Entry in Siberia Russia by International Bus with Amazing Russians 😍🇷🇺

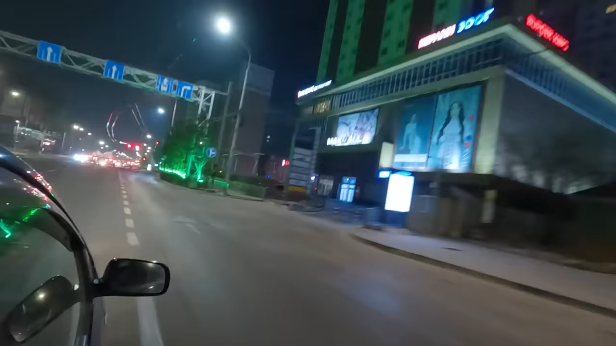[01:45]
सुबह के 7 सुपर हो चुकी है, फिर भी पूरा डार्क है. हमको लग रहा है सनराइज अराउंड 7:30 या मे बी 8 बजे के आसपास होता होगा.